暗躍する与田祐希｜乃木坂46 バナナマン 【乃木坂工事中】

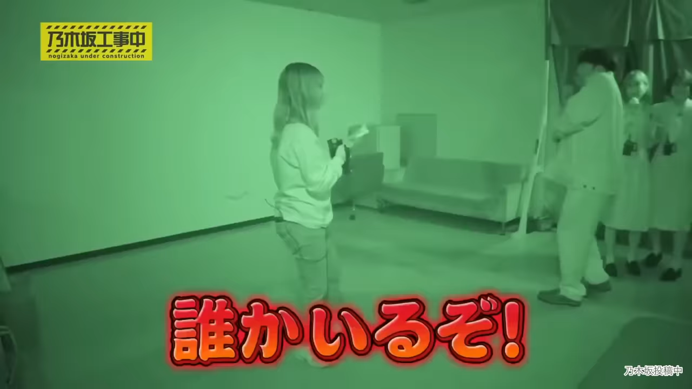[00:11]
誰かいるぞ。 これ面白い。
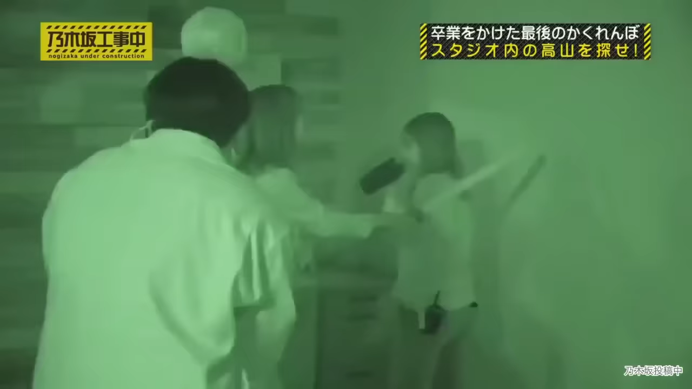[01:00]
誰か捕まえた。 やばい、 逃げろ逃げろ。
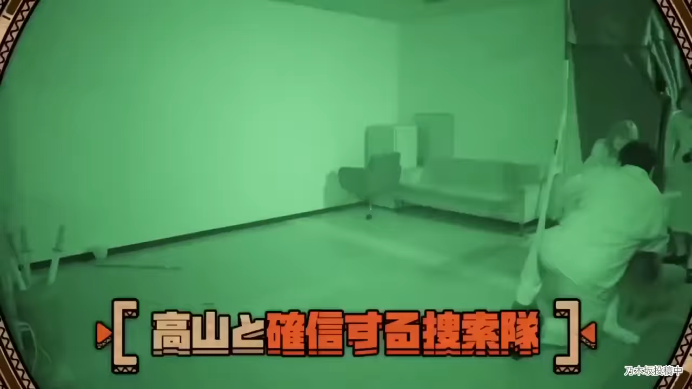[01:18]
完全に捕まったヨダ。するとここで、 誰か分かりますか？